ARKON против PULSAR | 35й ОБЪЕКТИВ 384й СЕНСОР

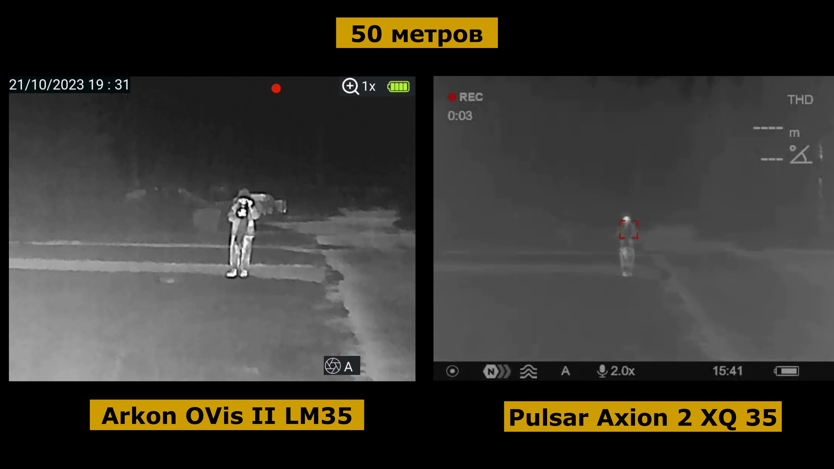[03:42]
Дистанция обнаружения, распознавания очень сильно падает.
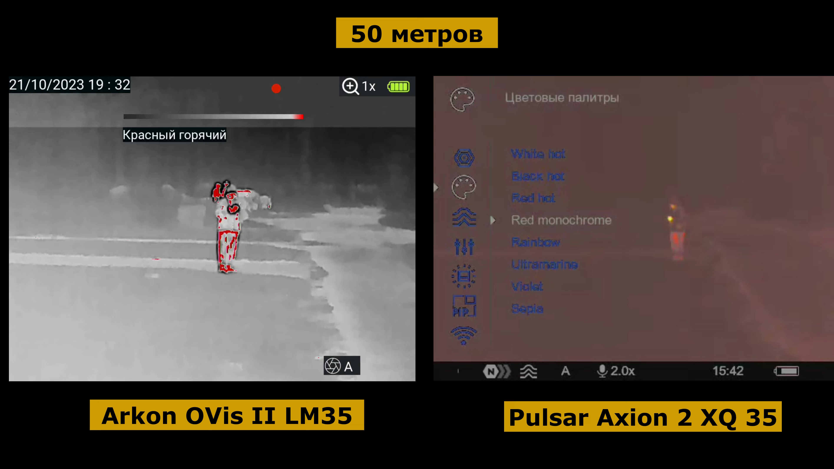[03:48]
Но у нас дистанции небольшие. И давайте посмотрим, посмотрим картинки,
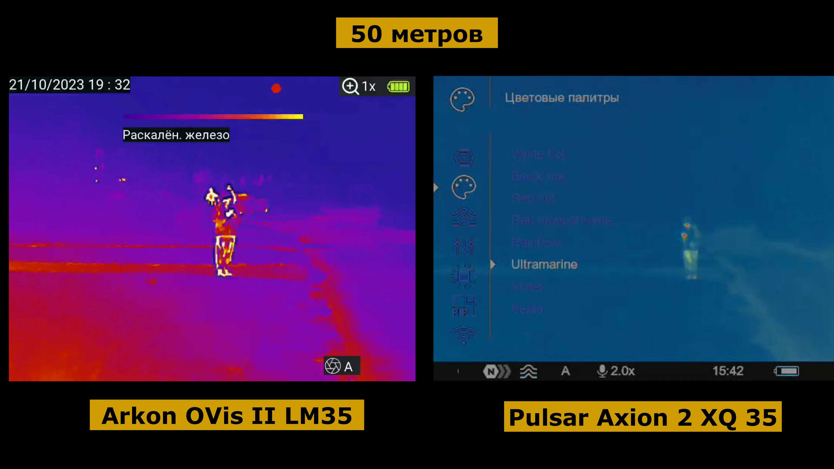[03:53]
сопоставим и вернемся, сделаем выводы.